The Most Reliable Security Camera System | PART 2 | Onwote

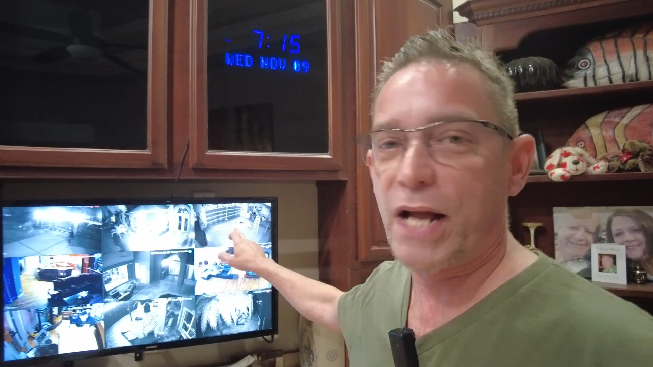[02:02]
I think that is a 4K as well. I didn't put the 6 megapixels up yet, but all the other ones are my Amcrest cameras that are 1080p. So, over the next week, I'll be installing outdoors and inside all of the 4K and the 6 megapixel Onwote cameras,
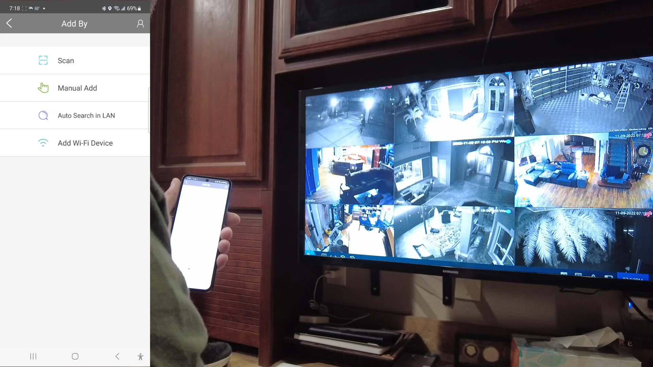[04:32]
So I'm going to take my mouse here, and I'm going to right-click, open up the menu, and go over to the left side here and go all the way down to Maintain.
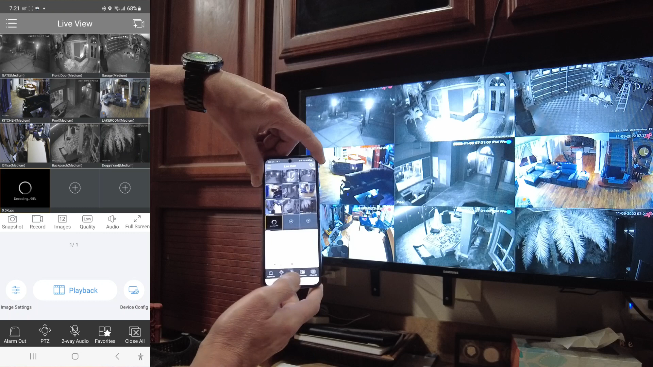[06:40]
And then you can also rotate it here. So you have the rotated view.
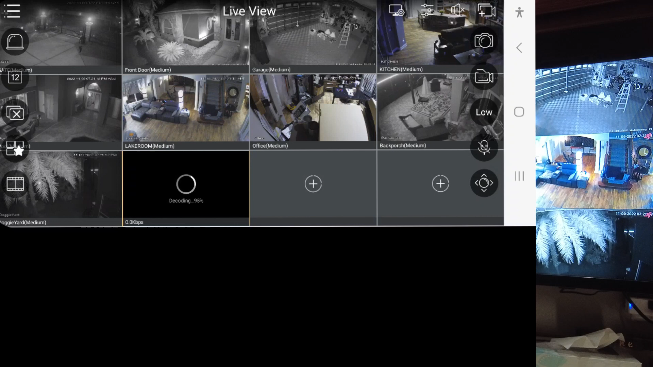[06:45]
And you can also double click to zoom right into that camera.
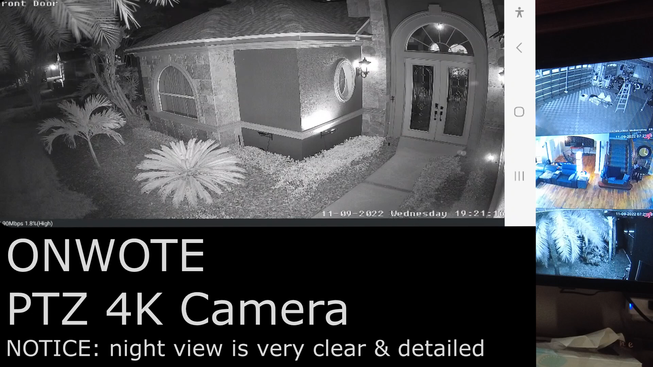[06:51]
And then this is the pan and tilt camera here. So if I open up pan and tilts. Let's see.
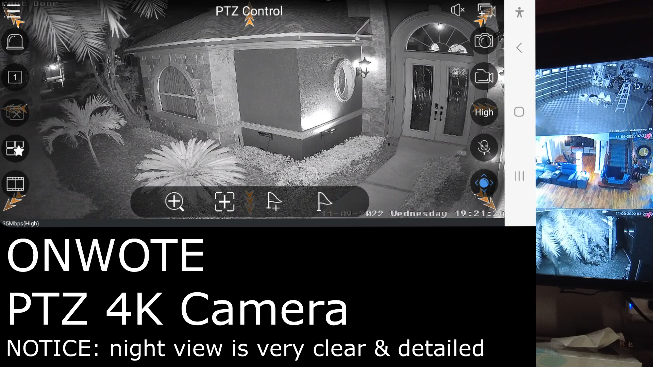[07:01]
Like I said, I'm still learning. I've got the pan and tilt. Okay, there's the arrows. There we go. A little delay with the pan and tilt. So that's the front yard there. I'm going to scan towards the front door again.
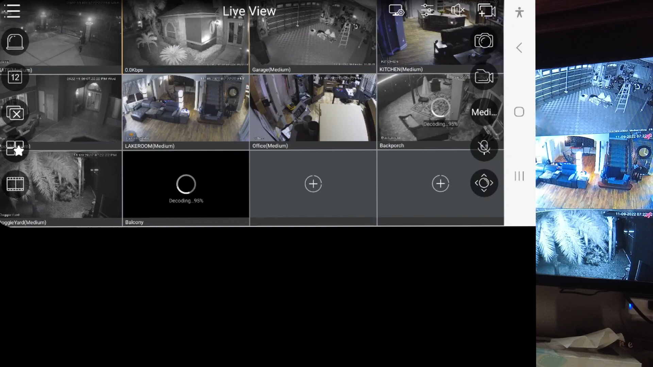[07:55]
And let's see. If I go back here.
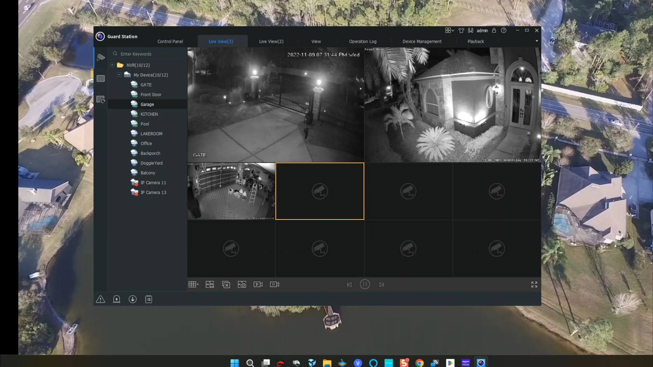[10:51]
We'll add the front door by double clicking. So you just select the window. Highlight it. And then go up here and double click your camera. And I believe you only have to do this one time. Just for the initial setup. Because I just set the system up. And you know, see, this part's very easy.
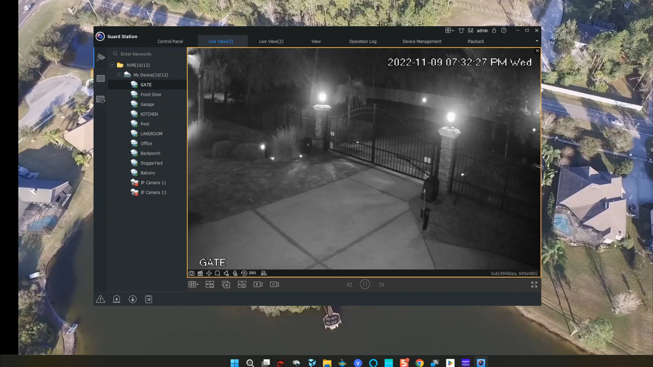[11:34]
There's our cameras. Oops. There's expanded. Sorry I took you out of view there. Now if I wanted to just look at the gate there. Just double click the image. Double click it again to go back. Double click. And we go back. Check the garage out. All right.